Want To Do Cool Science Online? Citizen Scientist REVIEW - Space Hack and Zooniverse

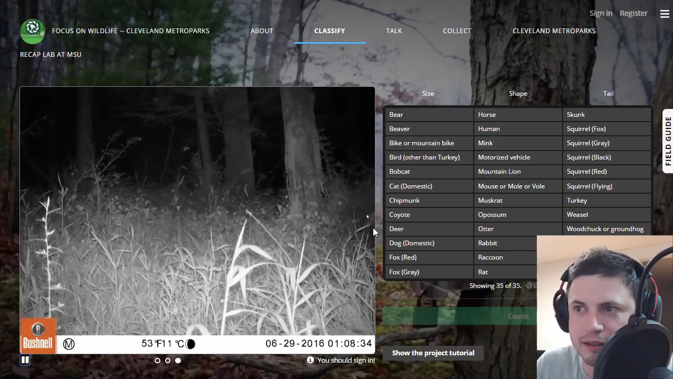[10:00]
Alright. So that's definitely either a fox or a wolf. Maybe a coyote. It's really hard to tell though. There's eyes in there. And this is actually kind of terrifying. If I saw this at night I would be so scared. I would probably run away.
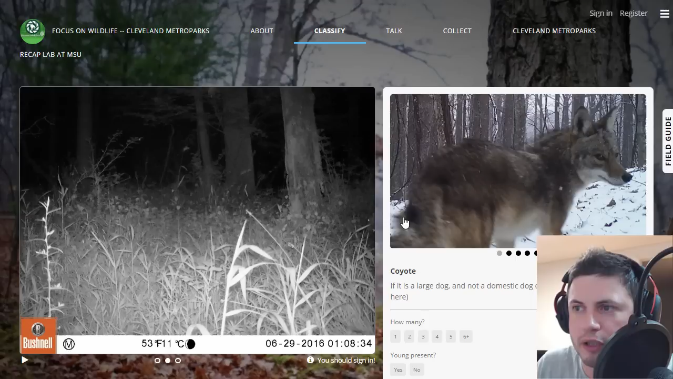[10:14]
I'm going to go for a coyote probably. Because I don't exactly know what I'm looking at.